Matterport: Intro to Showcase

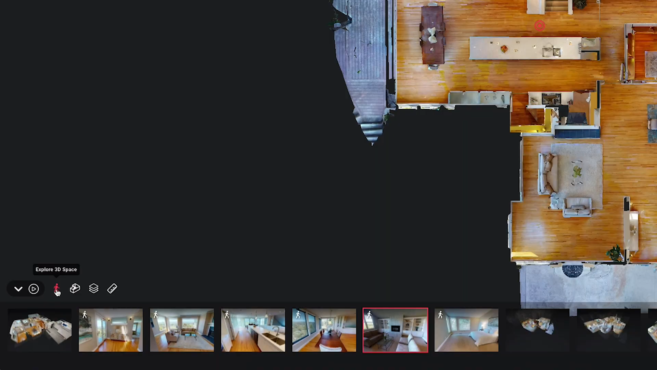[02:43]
When I'm in either the dollhouse or the floor plan view I have access to the inside view this little person right here and so
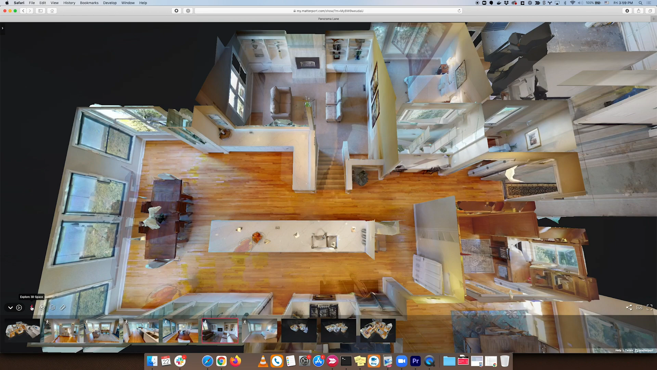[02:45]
I can click there and it'll take me right back to the scan position where I left. Another icon is the floor selector icon and this allows me to isolate between floors and this is very useful for when I'm in the floor plan or dollhouse views.
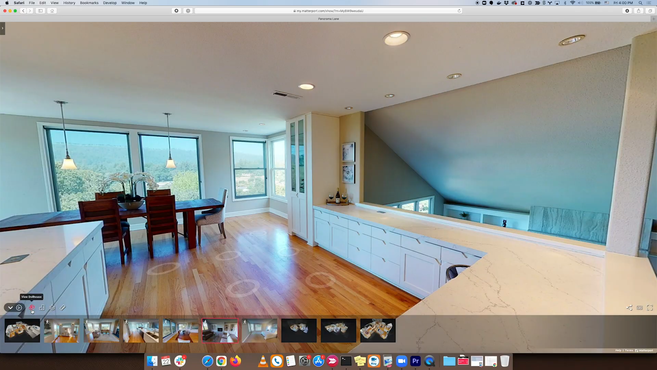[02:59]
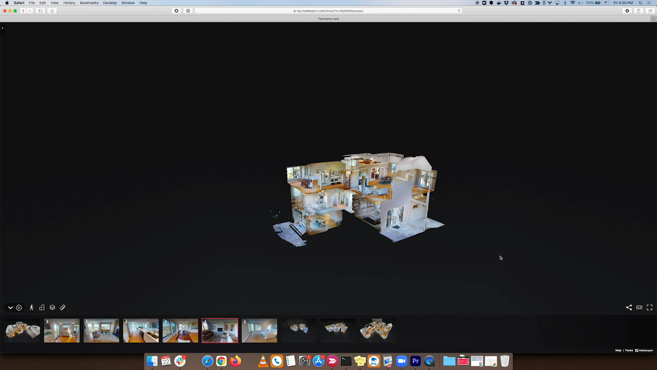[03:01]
So for example I'll go into dollhouse and you can see I'm looking at the entire model but if I choose the floors and
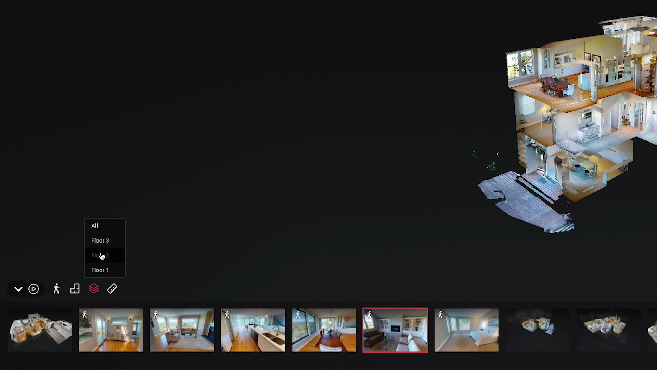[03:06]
say let's look at only floor two I can isolate that and just look at floor two by itself. Now you'll notice that I zoomed in a little bit and I did that by using the roller wheel on the mouse so if you have that it's a really good way of zooming in and out this works for when you're in the dollhouse view.
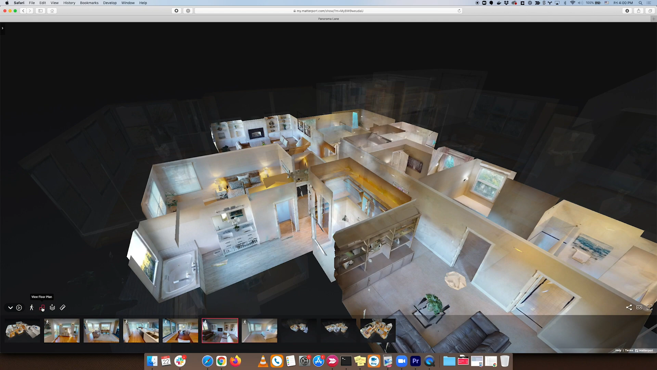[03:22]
When you're in the floor plan view you can zoom in and out or when I'm in the inside view I can zoom in and out here too.